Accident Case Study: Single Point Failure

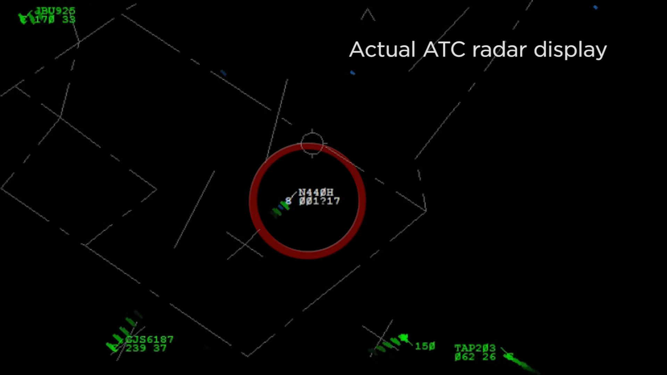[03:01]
Okay, sir, you're declaring an emergency now? We're partial panel at 440 Hotel. Okay, sir, do you want to declare an emergency or not?
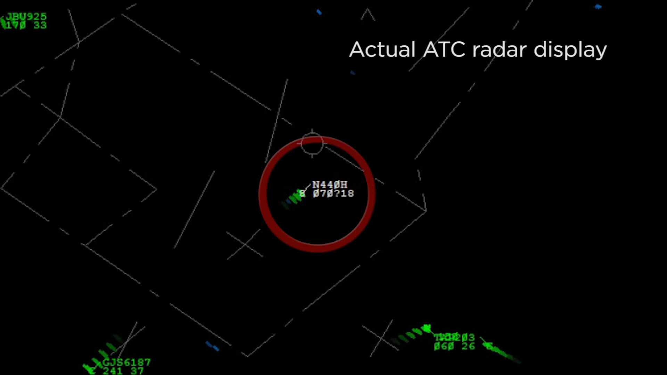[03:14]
And 440 Hotel, send and maintain 5,000. Sir, we prefer to stay at 7,000.
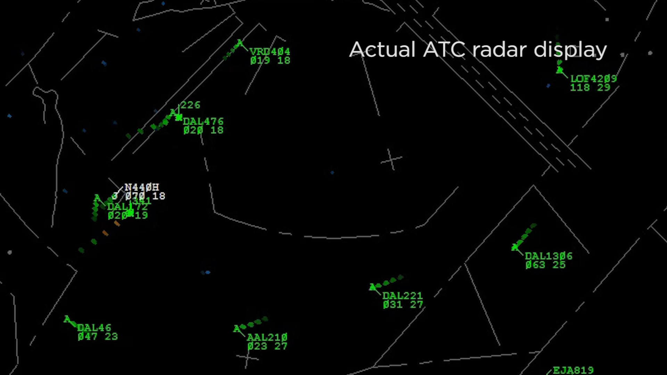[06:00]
So now the 440 Hotel, New York, I understand you're in an emergency. Can you tell me the nature of the emergency and do you require any assistance? We're a partial panel, sir.